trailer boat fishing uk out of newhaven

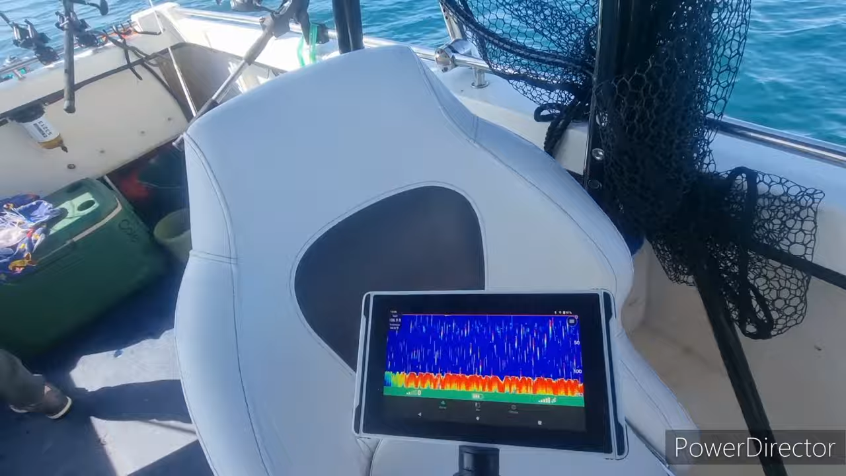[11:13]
transducer is mucking about with mine which is why i've got all these marks the depth is spot on
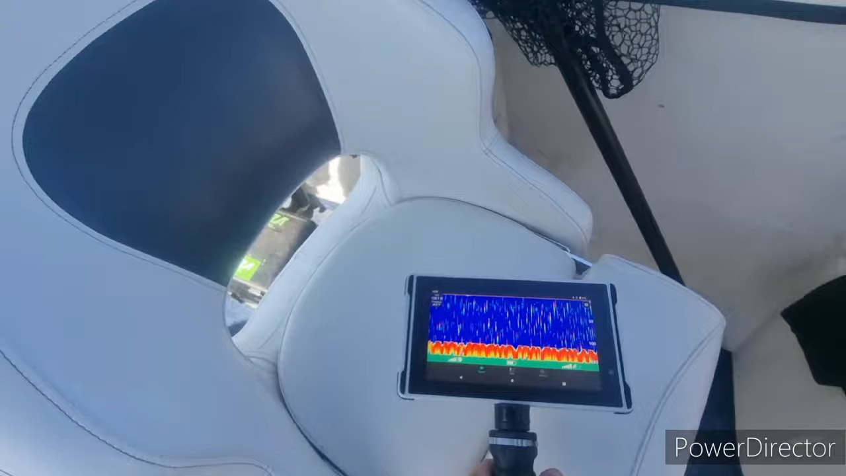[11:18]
all right there's a little bit of discrepancy in this one sort of between 120 and 115 and we've got about 113 on kieran's um but look that's the b look the whole thing's moving up and down on the surface
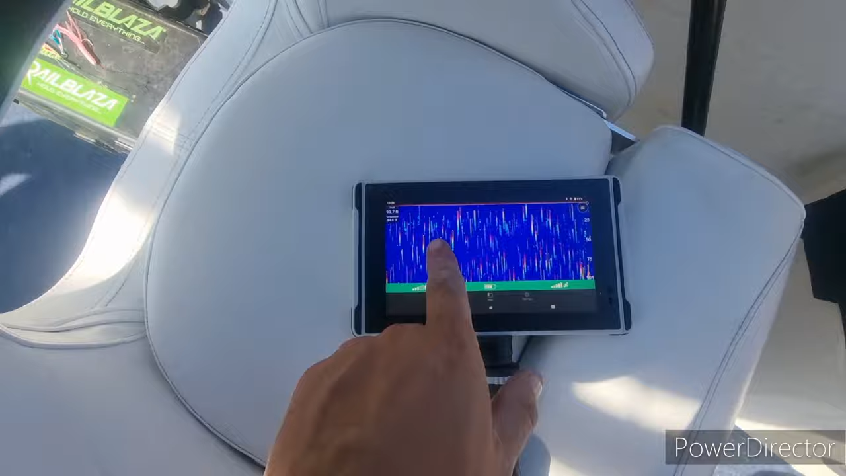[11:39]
we think this is getting interference with kieran's transducer um so what i really need to do is try
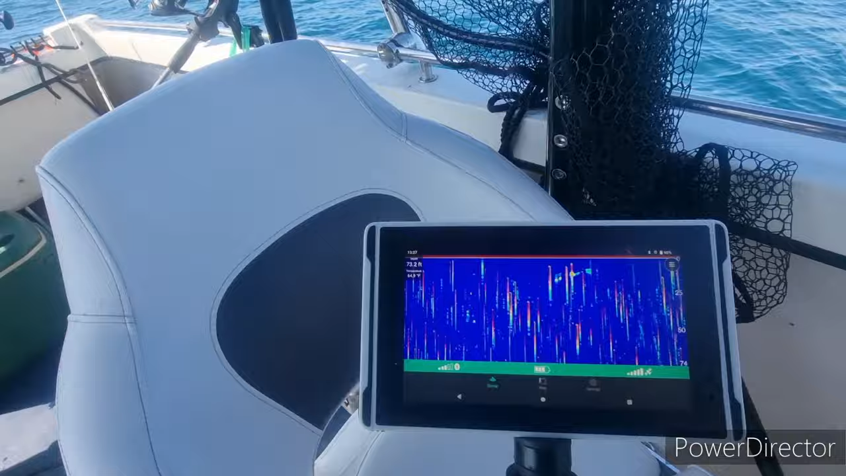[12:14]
the type the tablet is doing very well it's doing exactly what it's supposed to when i come off there what you got oh that's a nice one mate oh look kieran's fishing look i'm talking about